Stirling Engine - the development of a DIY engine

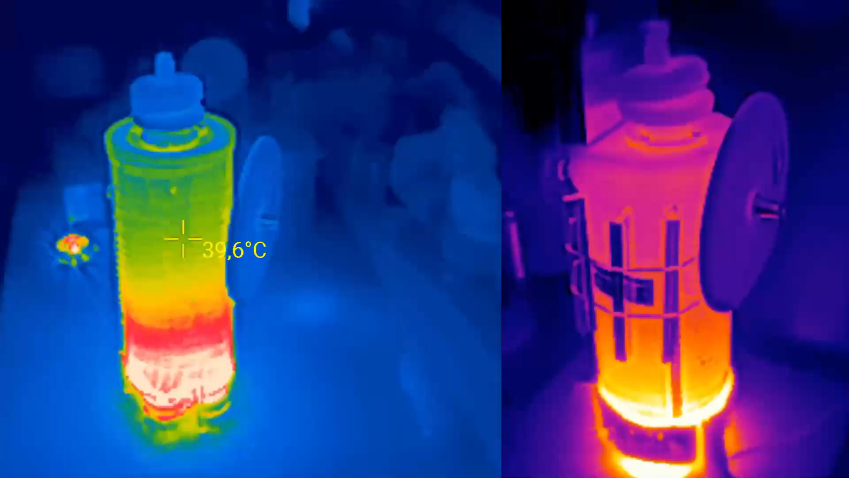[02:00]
On screen: spot 39.6°C
When I purchased a thermal imaging camera, I had the opportunity for a more detailed analysis of issues related to engine heating and cooling.
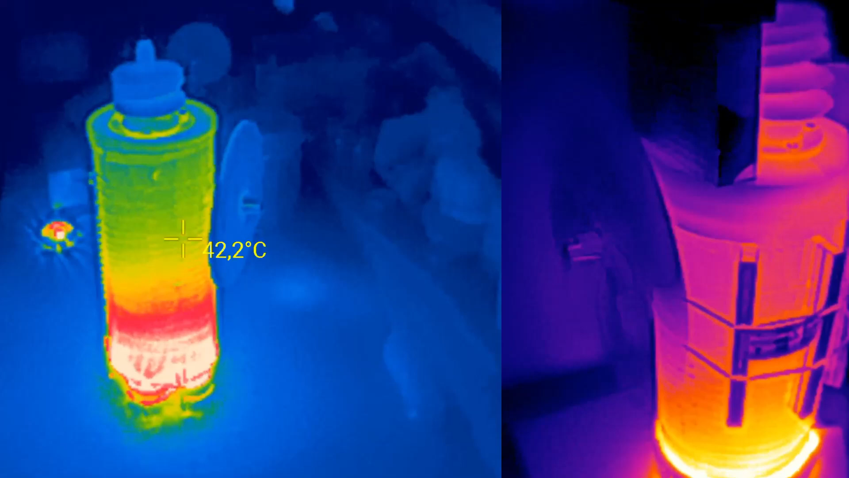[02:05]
On screen: spot 42.2°C
This allowed me to identify areas of excessive heating and
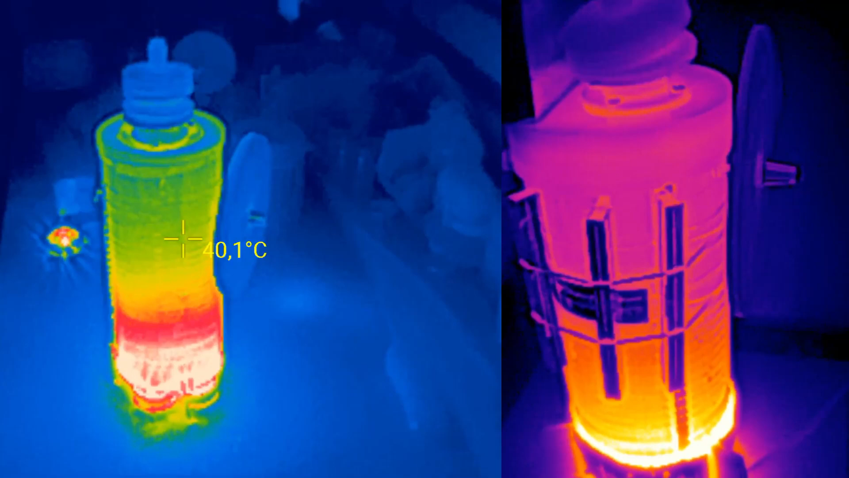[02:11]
On screen: spot 40.1°C
spots that required better ventilation or thermal insulation.
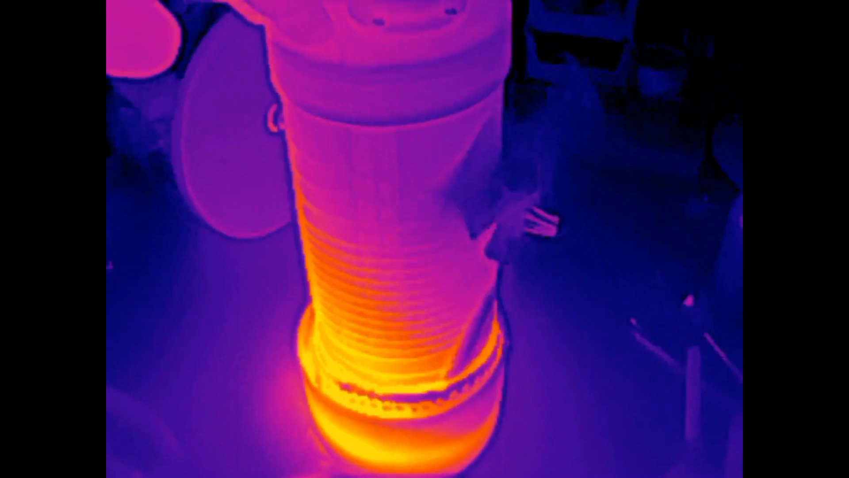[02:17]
Thanks to this precise analysis, I was able to optimize the engine's operation more effectively, resulting in the desired effects in further tests.